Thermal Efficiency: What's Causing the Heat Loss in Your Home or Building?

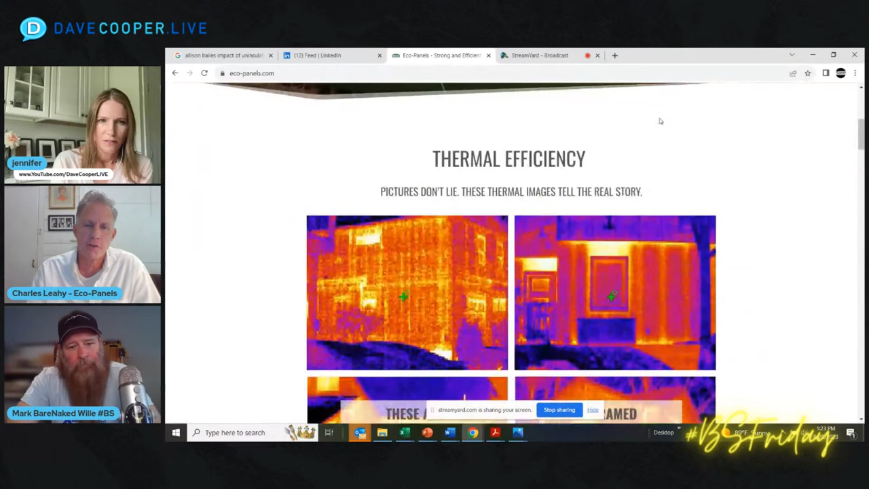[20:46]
I'm scrolling down. These are. Let's call them, well, they call them Greenbelt homes. These are near where I live. There's precast precast concrete wall solutions,
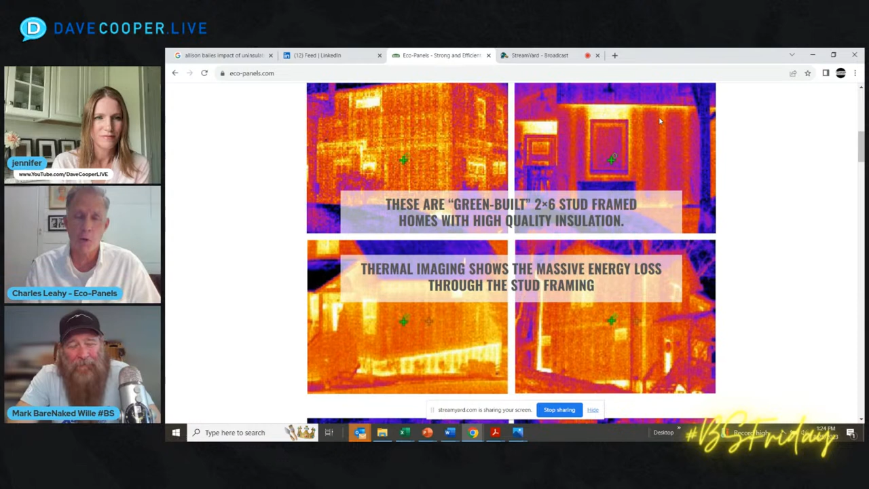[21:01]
often below these homes. Okay. And then 2x6 stud framed with spray foam in the wall cavities. And this is what these homes look like. So these are green homes as they market.
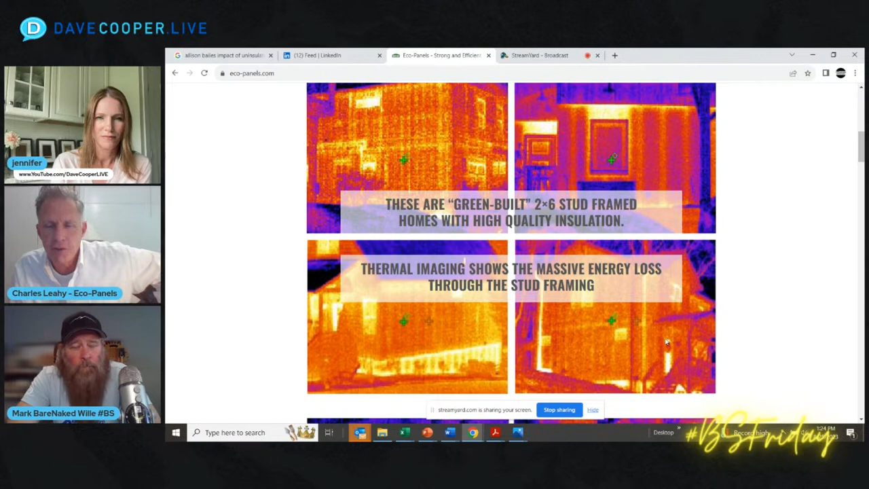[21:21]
I don't know if you can follow my cursor in this image here. You can see this bright white line here on this thermal image. That Charles, is the reason this is out here. So after the building is finished, people could do a takeoff for how many studs they needed to build the next one, right? Right. That's right. I mean, you can almost see people moving inside the home, right? It's leaking so much energy. And this is money out of these people's pockets.
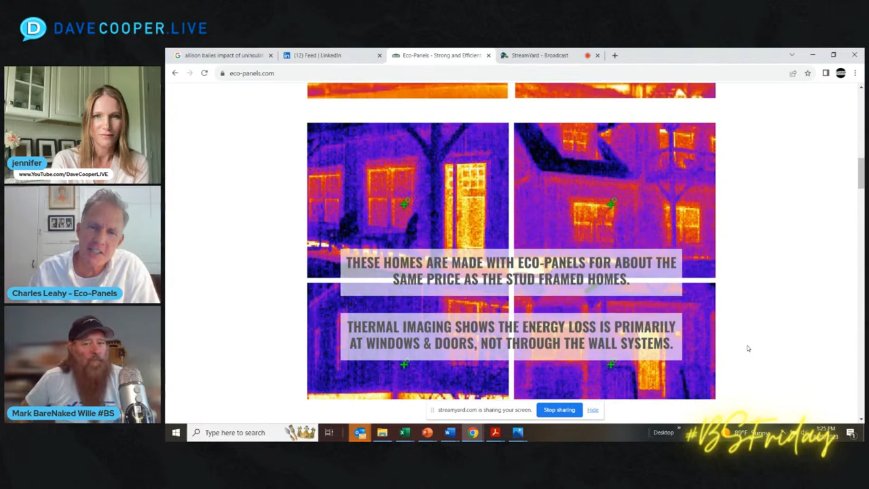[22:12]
So this is what you're looking for. This is what you want. And these images were taken on the same two nights that these images were, and in one place, two of these images were across the street from one of these images. So I'm literally turning around in the road, and it was in a new development. I'm literally turning around the road, taking a photo thermal image of one of our homes, and then two of these. It's so interesting because even, you know, going back to our days of building homes, clients would often ask, you know, how efficient are my windows?
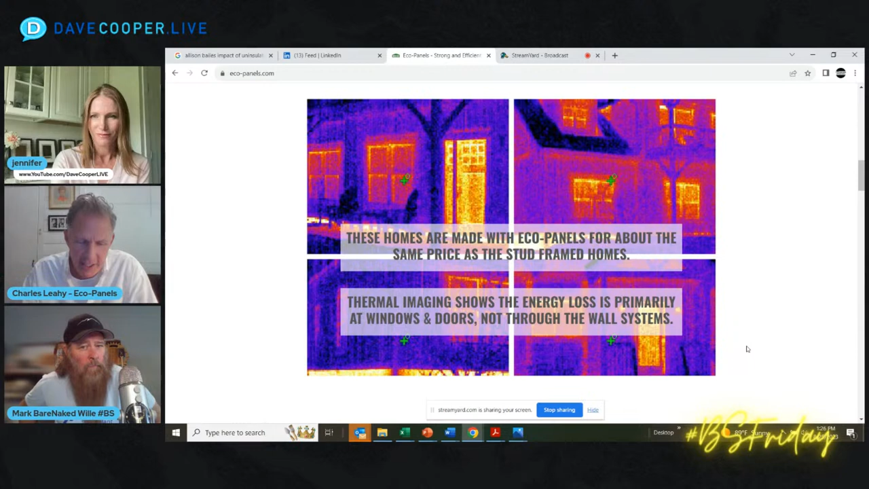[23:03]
Generally, builders are trying to build the home that the client wants. The client focuses on kitchens and bathrooms and the appearance. And, you know, the builder, quite frankly, they say, okay, well, they want this. It's going to cost that much. How much is left in the budget? And so they build the envelope out of the cheapest materials that they can. This is the reference we always come back to is, you know, I always give the made-up aunt and the made-up uncle that we had furniture placed in a room strategically away from the walls because we weren't comfortable. Right.
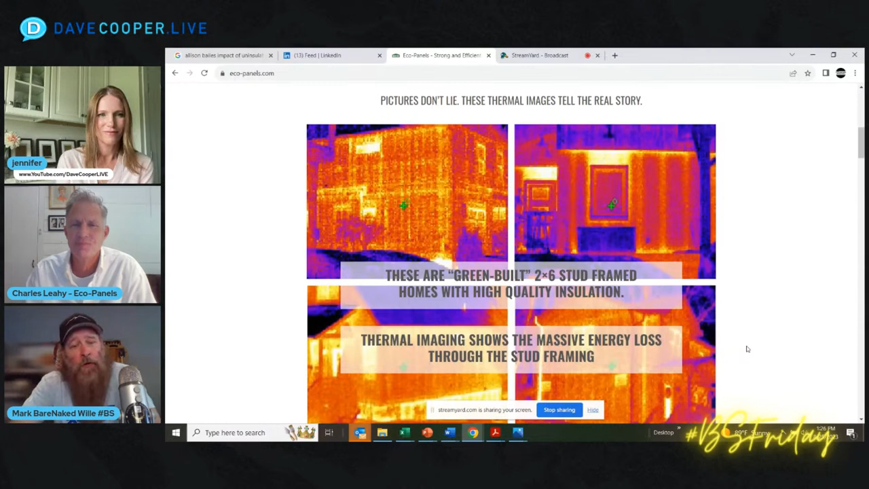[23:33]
And this technology in front of us allows us to visually see what poor thermal management is all about, and the effectiveness of the wall is diminished, and the continuity of that insulation is not delivered. Right. And one of the other things that's really starting to come to the forefront of the table is the strength of the home.